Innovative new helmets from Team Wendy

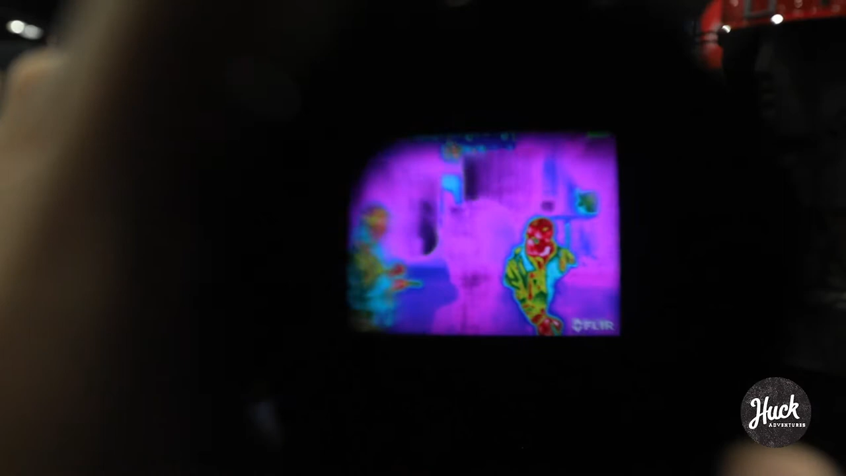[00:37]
This is a clear breech which can be used to find heat signatures in any environment.